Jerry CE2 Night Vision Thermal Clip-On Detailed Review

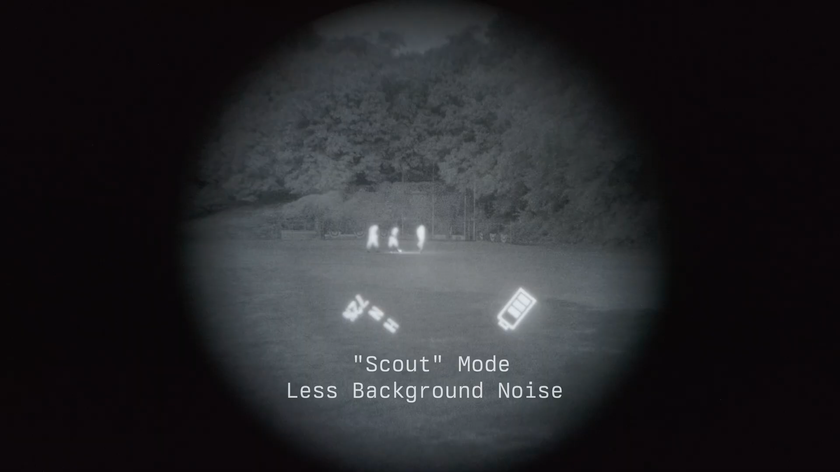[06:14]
First, we've got the scout mode, which basically only shows you things above a certain temperature to try to cut down some background noise. Then we have this outline mode, which is relatively sensitive. It basically shows you anywhere there is a sudden transition in temperature.
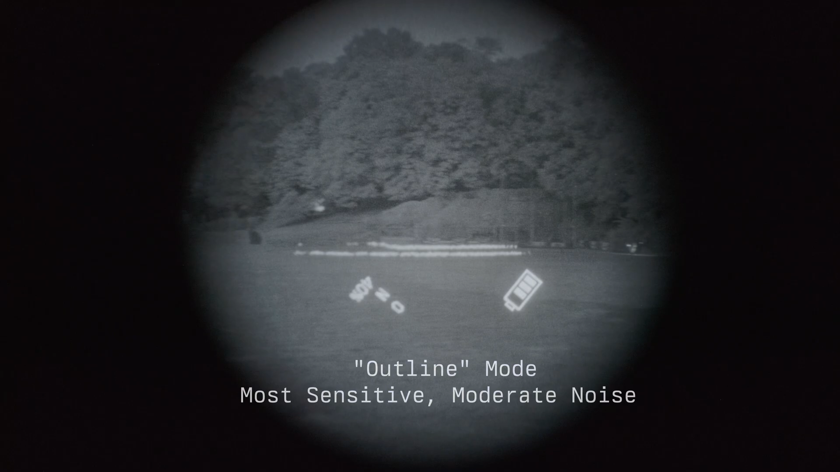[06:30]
It's easier to detect things, but it produces a fair amount of noise.
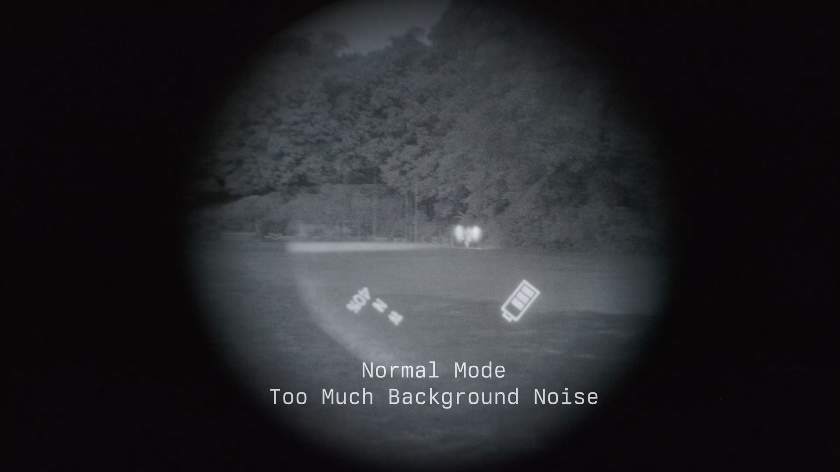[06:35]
And then there's the normal mode, which shows you the entire temperature gradient.
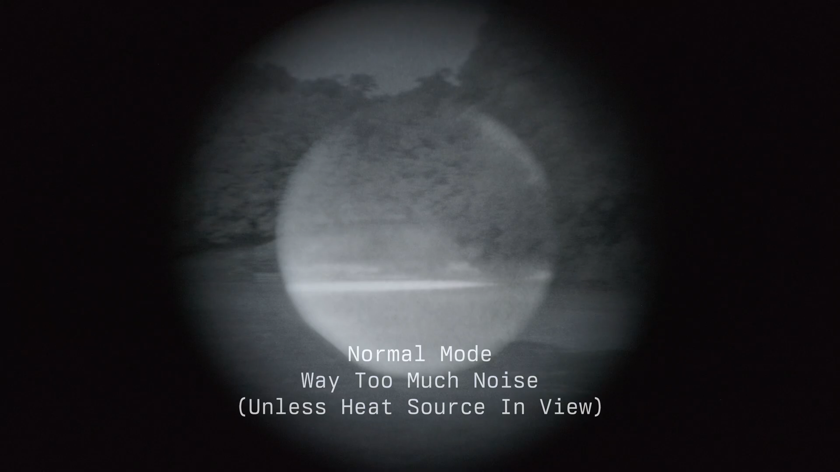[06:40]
This mode is so noisy as to be basically useless unless you have some hot objects in the background. Back to the primary device.